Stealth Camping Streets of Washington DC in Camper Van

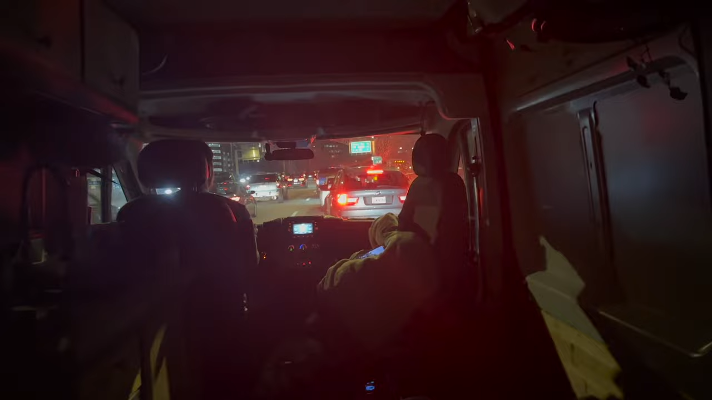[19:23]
City is packed and everyone's leaving now.
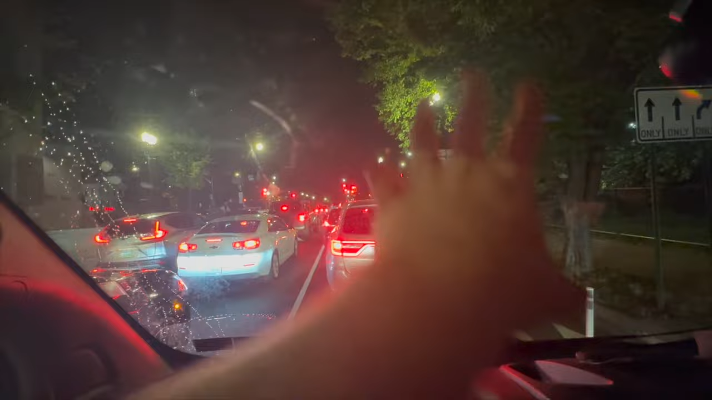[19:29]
There's fireworks going off all around town as we're driving out and that's pretty cool.